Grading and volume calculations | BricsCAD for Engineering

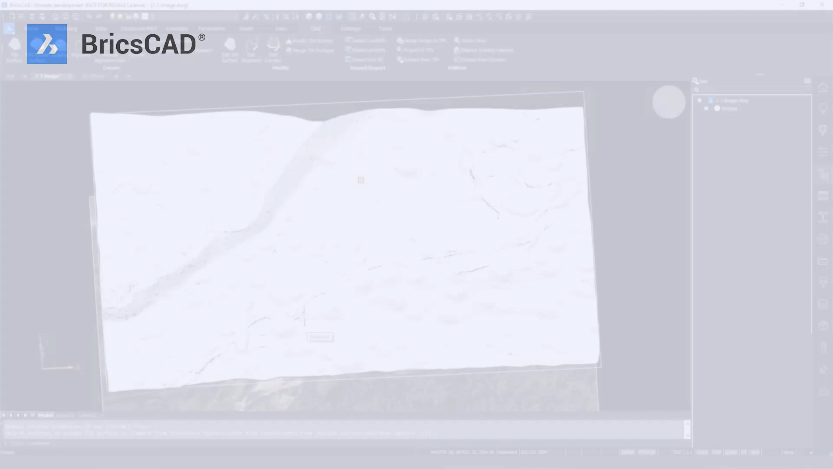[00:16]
BricsCAD Pro allows you to import a tin surface and create a graded surface as well as calculate infill and takeoff volumes.
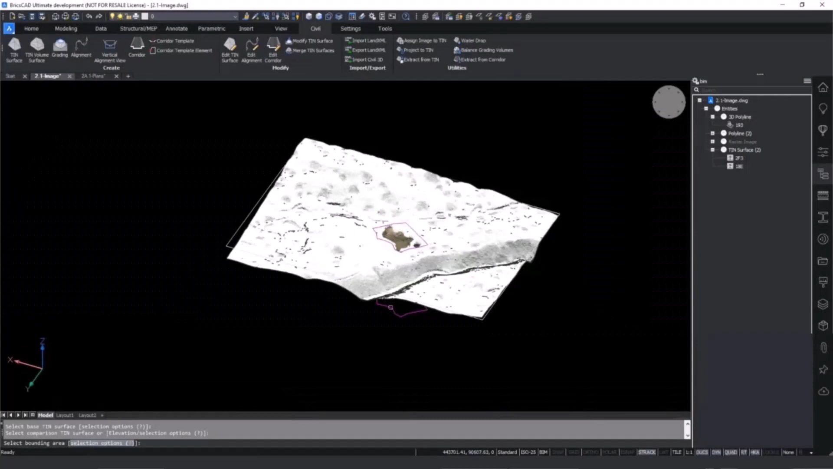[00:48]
Volume can be calculated by using the tin volume command to calculate the changes between the original surface and the modified one.
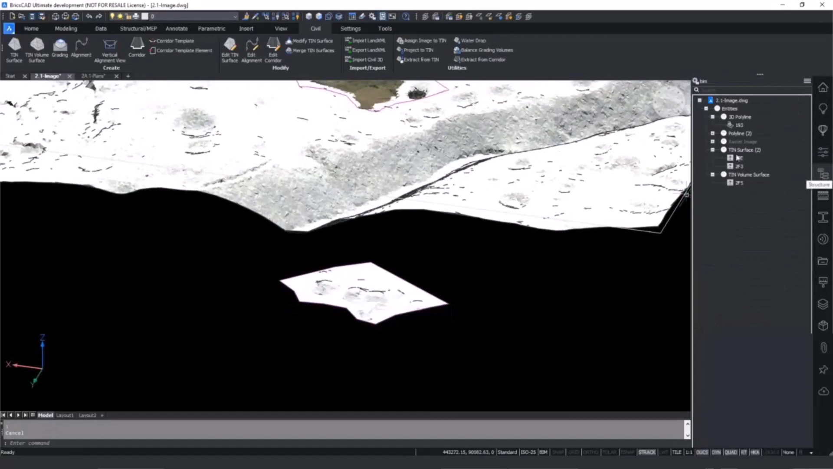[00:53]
The tin volume surface statistics for cut and fill values can be viewed in the properties panel alongside other properties such as contour lines.